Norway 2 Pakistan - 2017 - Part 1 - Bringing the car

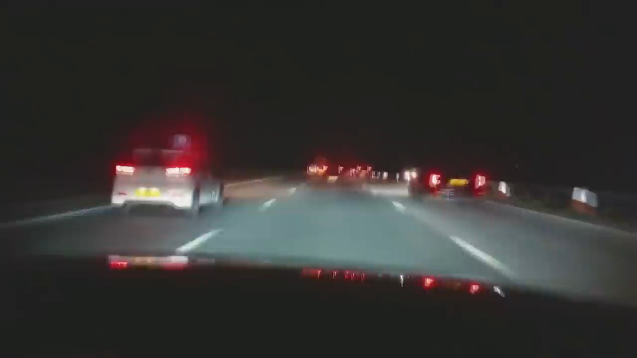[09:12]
Det koi traffic lights ni, koi kuch ni. Og traffic apne mast speed se jaldi ja rahi hai. Takriban 100 kilometer ghante ki raftar se. Aur ja.
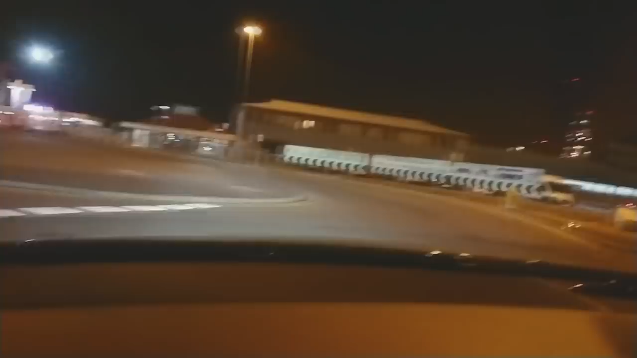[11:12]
Car ferry only. Car coaches. ये देखो जी car ferry लिखा हुआ है.
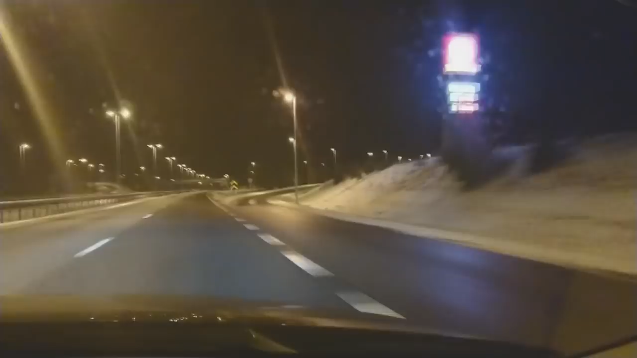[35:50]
Och Norge की सर्दियां अपना थोड़ा थोड़ा रंग दिखा रही हैं ये साइड पर थोड़ी थोड़ी बर्फ पड़ी भी है घास थोड़ी बीच में से नजर आ रही है लेकिन ज्यादातर एरिया कवर्ड है वाइट स्नो के अंदर और बाहर टेंपरेचर इस वक्त